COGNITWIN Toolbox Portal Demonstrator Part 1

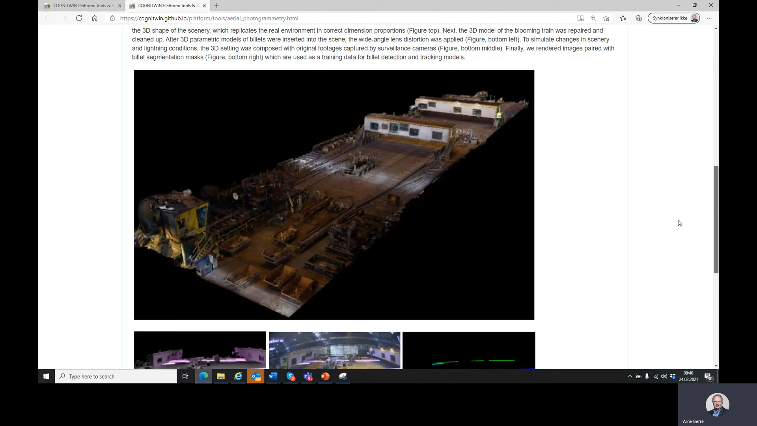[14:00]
with the analysis of in particular here where we look at the identification
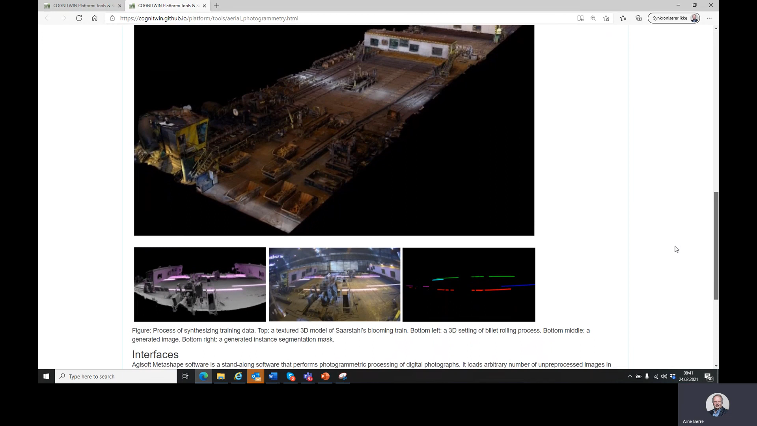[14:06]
on steel billets so this is a component that deals